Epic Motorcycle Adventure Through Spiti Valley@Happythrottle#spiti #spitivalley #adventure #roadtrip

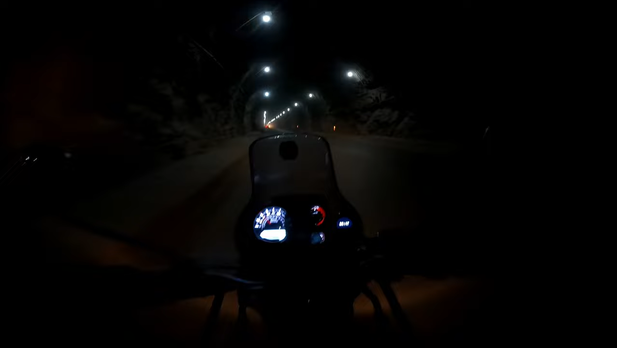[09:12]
लाइट्स तो लगा के रखा है, बट देन सिर्फ नाम के लिए है ये तो वही सीन है, अंधेरा कायम रहे। ये बहुत उफ़ाक बस वाला गधा।